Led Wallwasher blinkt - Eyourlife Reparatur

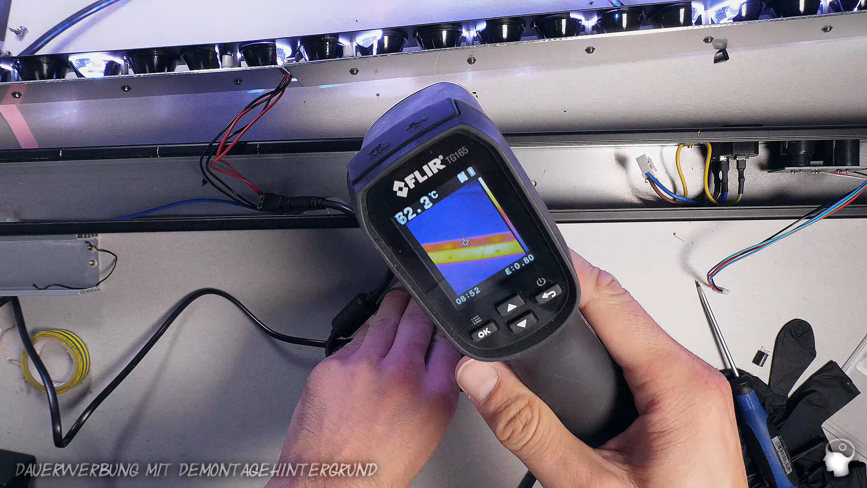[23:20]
So, das waren auf jeden Fall jetzt über 10 Minuten. Und heilige Scheiße. Also der Flir sagt 70 Grad, 71 Grad. Ich sage jetzt an der Stelle immer, reflektierende Oberflächen sind gefährlich.
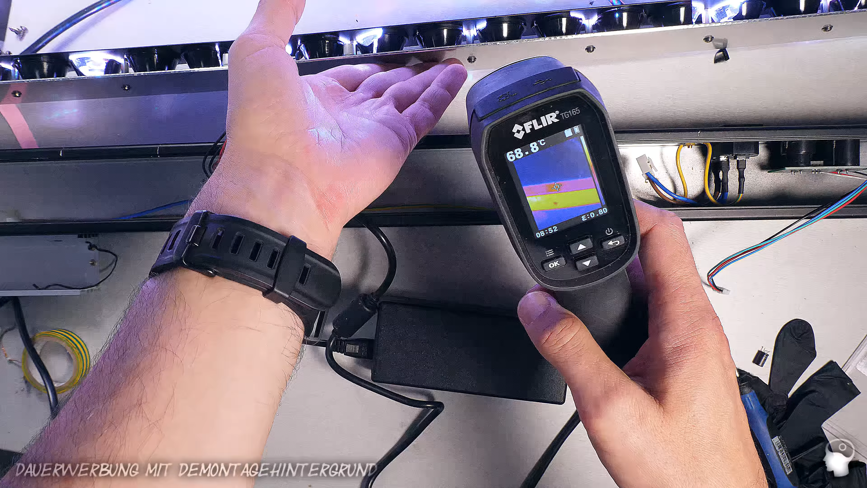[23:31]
Also es ist tatsächlich so heiß, dass man es eigentlich nicht mehr anfassen kann.